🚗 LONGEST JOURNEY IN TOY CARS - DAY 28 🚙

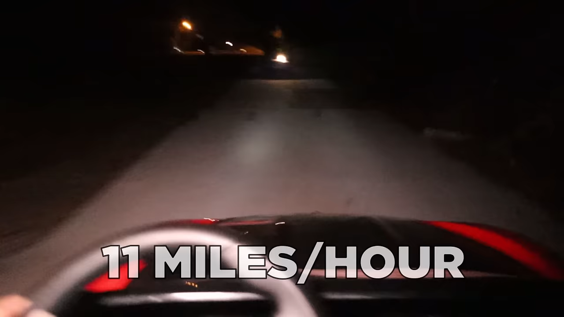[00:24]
They have a top speed of 11 miles per hour but with uneven sidewalks we move at an average pace of two miles per hour. That means we still have over a month until I hit the finish line.
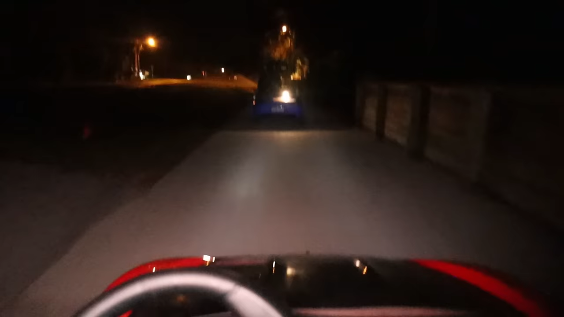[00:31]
Last night we ended our drive in the dark at our Airbnb in Fort Pierce.